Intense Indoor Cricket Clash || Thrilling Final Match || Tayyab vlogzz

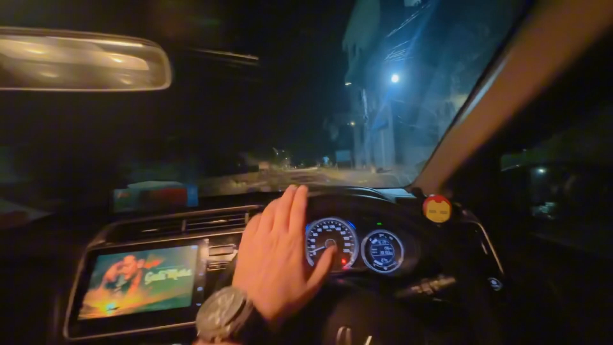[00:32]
जी गाइस, तो अब हम लोग पहुंच गए हैं जी अपने प्लेन में। ये देख रहे हैं रास्ते, खतरनाक रास्ते हैं जिससे गुजर के जा रहे हैं।